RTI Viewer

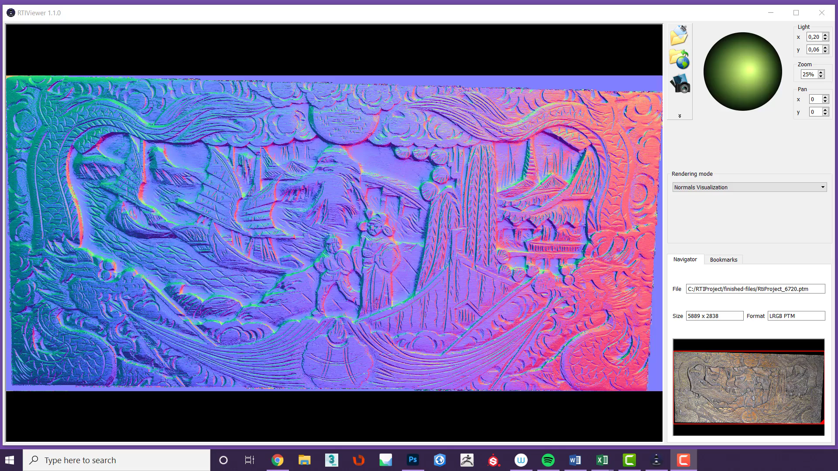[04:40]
There are no parameters that can be changed for this enhancement.